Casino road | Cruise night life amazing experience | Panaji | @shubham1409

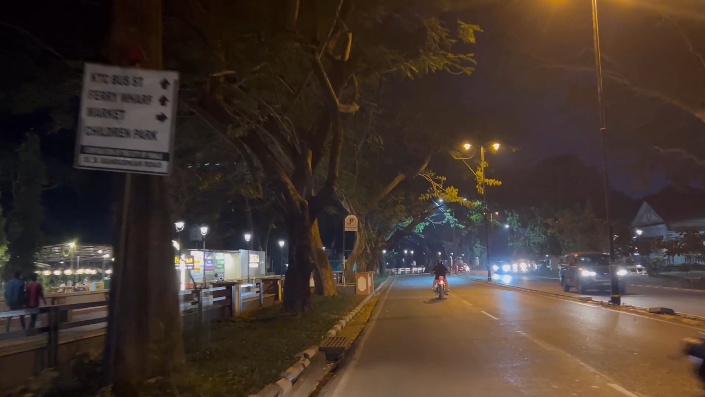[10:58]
मतलब मैं तो इन पेड़ों को देख देख के ना यार लिटरली ना बहुत ही सुंदर लग रहा है।
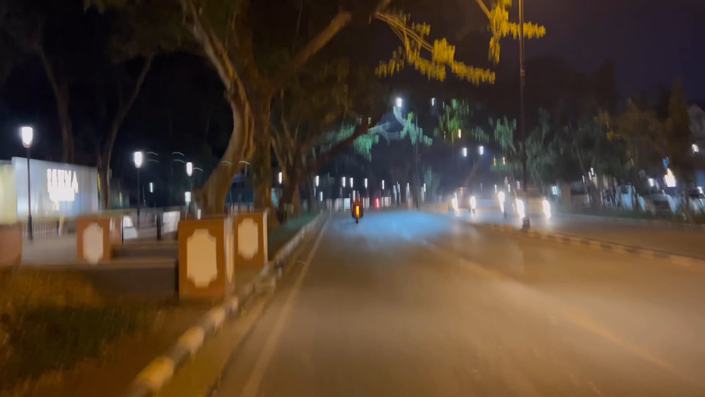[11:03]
कैमरा भी इतना सुंदर नहीं बता पता जितना यार हम आंखों से देखते हैं ना, अमेजिंग यार। मतलब ये ना देखने लायक चीज़ है, मतलब पंजी में रात को घूमने के पर्पज से आओ आराम से घूमो तो अच्छी जगह है, एक दिन का स्टे ले सकते हैं पंजी में।